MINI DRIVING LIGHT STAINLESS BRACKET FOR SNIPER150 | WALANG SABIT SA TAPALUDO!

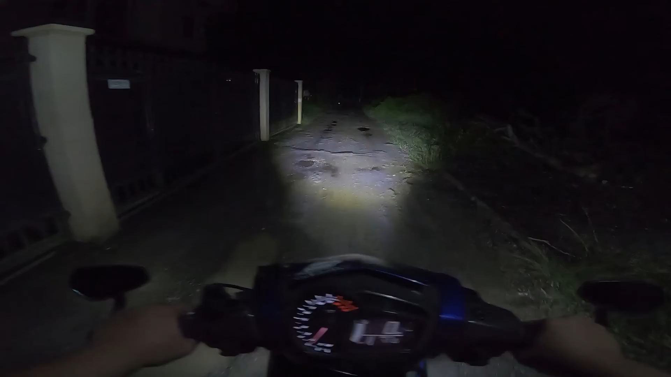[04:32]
Recording! Bali, sinadya ko talaga ng mupagabi para makita nyo po yung mini driving light natin Actually, ang low beam talaga ng DRX mini driving light ay kulay yellow Binaliktad ko lang yung mini driving light para yung magiging high niya
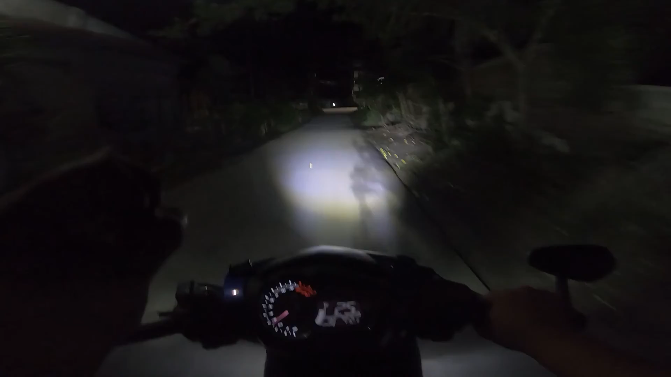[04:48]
is ang color yellow At ang low naman is yung color white Ayan,
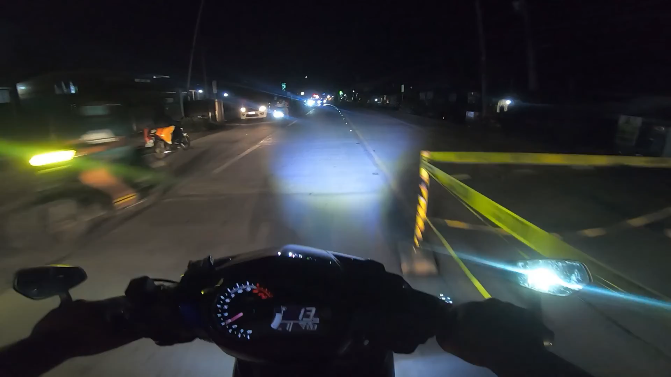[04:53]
ganito po ka-effective yung bracket na ginamit natin Sakto lang po yung wide niya na kukuha sa kalsada Bali, makaka-cover niya po yung isang lane sa kalsada At pagdating naman sa mga madidilim na kalsada Lalo na kung mga taga-provincia kayo Palagi kayo nagbabiyahe Araw-araw Sapang-sakto po sa inyo na maglagay kayo ng mini driving light Lagyan na din po unang bracket na katulad nito Tinesting ko na din to kanina
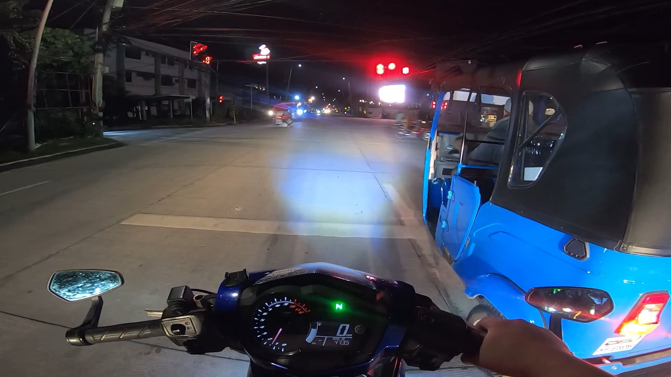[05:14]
Kung sasayad mo yung mini driving light sa ating tapaludo Good thing kasi di